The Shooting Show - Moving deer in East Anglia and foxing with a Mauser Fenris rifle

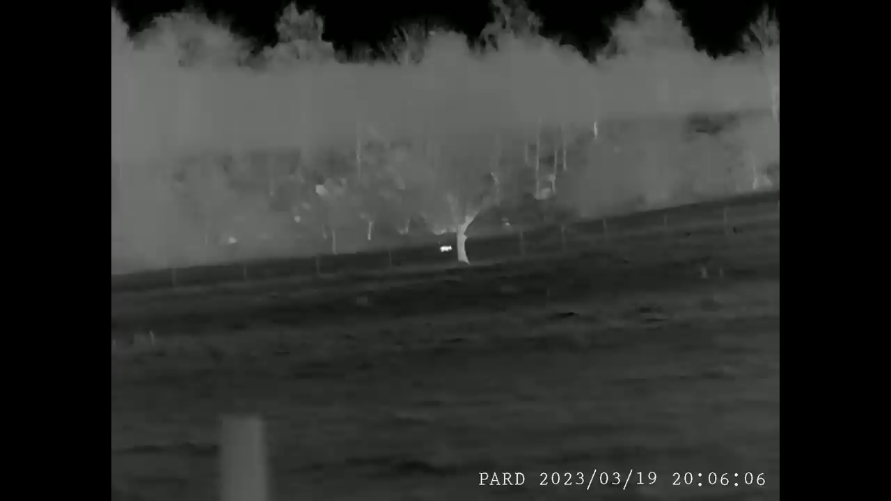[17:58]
The second fox was a more unusual local example just a few minutes later. It entered the adjacent field close to a footpath, which precluded a shot.
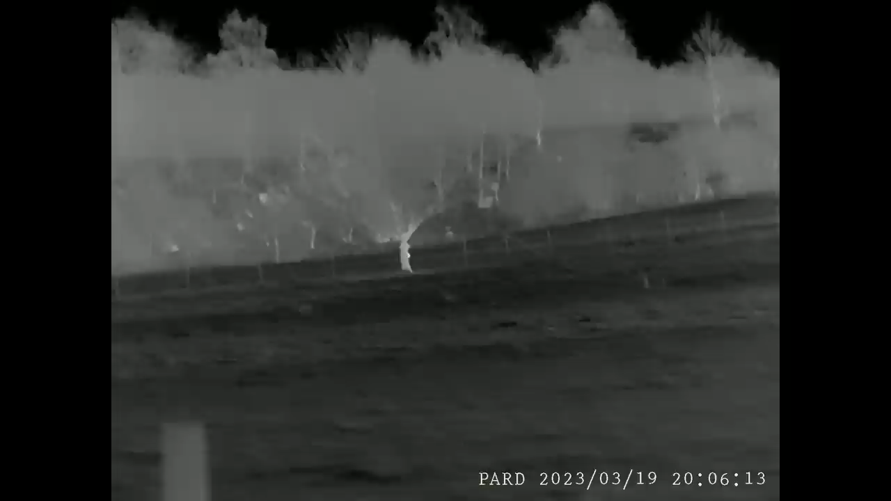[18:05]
The fox was totally unresponsive to any calls, good or bad, positive or negative,
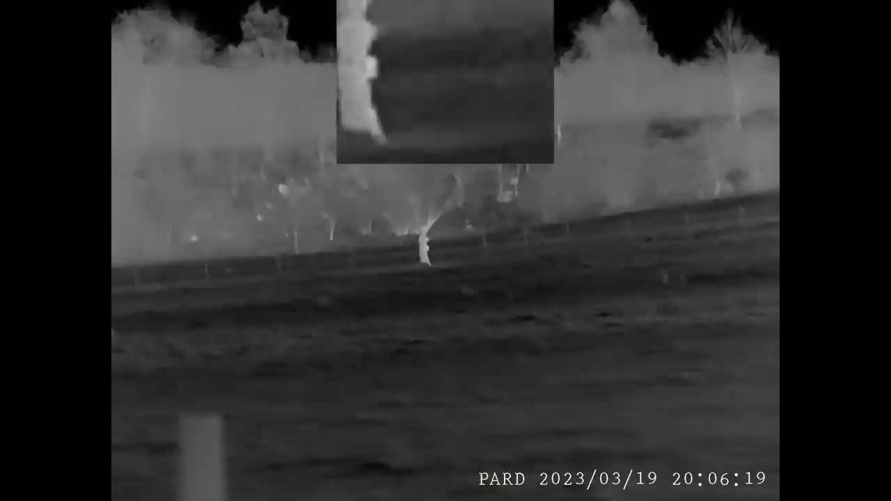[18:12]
and it just carried on sauntered around doing what it was doing.
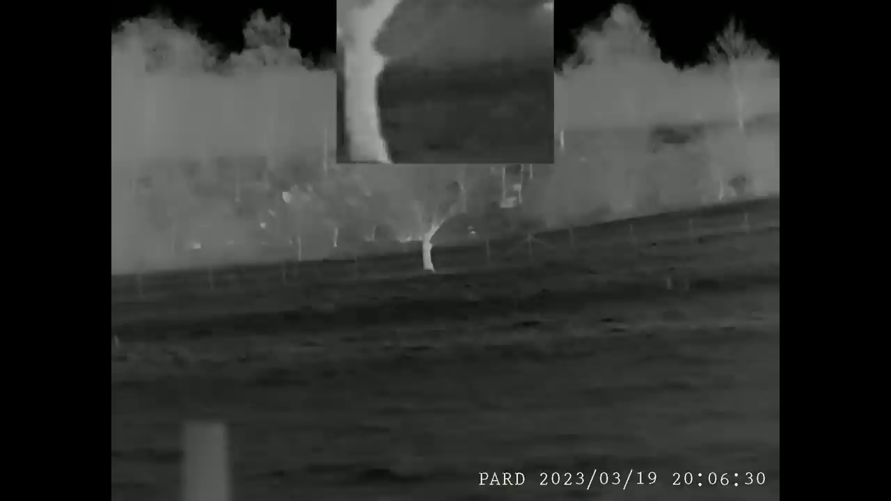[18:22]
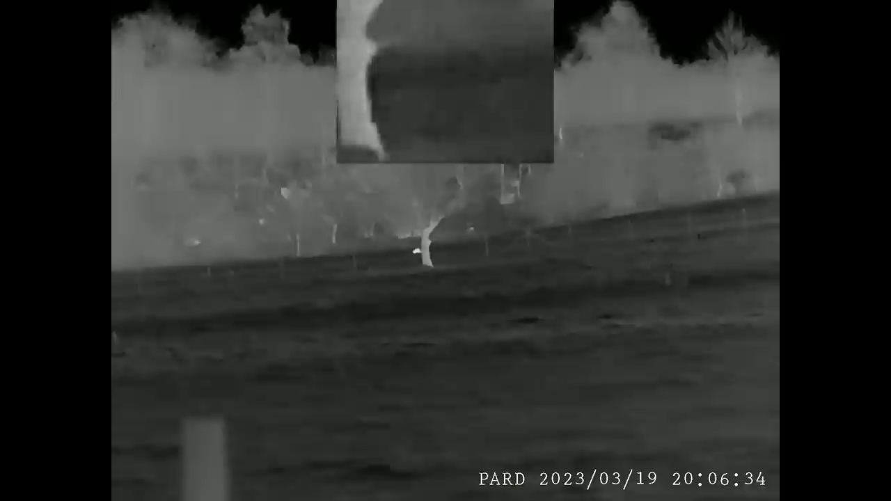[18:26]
It was steadily working up the field in the direction of a safer background and also very slowly approaching my position too. I saw no point in pursuing it or rushing and decided to let it go and see what happened. Although the shot was getting longer with every step the fox took,
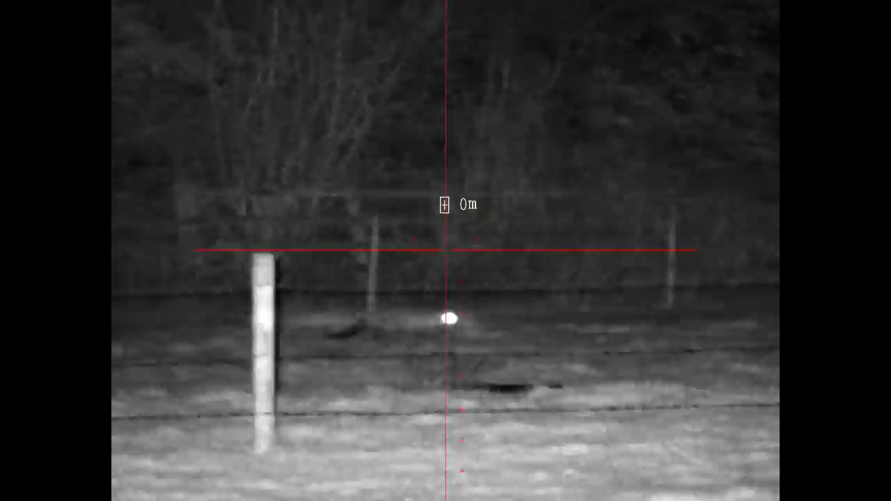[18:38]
the wind conditions were favourable and the rifle had plentiful energy and accuracy for a longer shot.
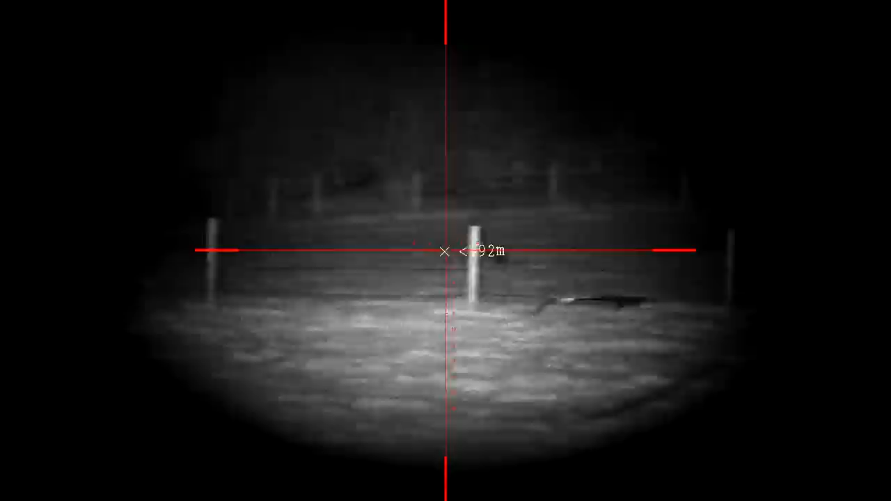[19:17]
The part has a laser rangefinder and ballistic compensation for longer range trajectory,
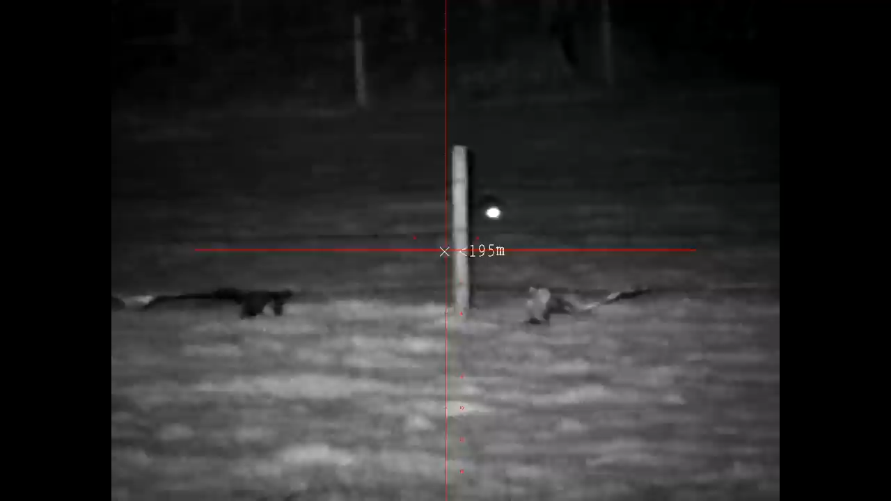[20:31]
Fifteen minutes after its first appearance, the Fox presented a safe shot and I took it for a clean kill.